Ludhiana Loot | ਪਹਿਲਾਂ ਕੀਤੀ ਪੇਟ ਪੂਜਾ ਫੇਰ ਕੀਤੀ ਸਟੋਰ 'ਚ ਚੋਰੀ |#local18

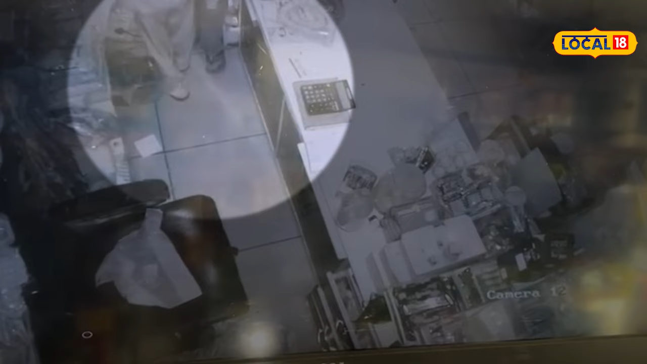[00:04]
एक डिपार्टमेंटल स्टोर दे विचे चोरा दे वलो चोरी किती गई है जानकारी मुताबिक किया जा रहे है कि पहला उना ने किसे दी पोड़ी चक्की अते उस्तो बाद दे विचे चात दे रही ओहो स्टोर दे अंदर दाखल हुंदे ने ते कटना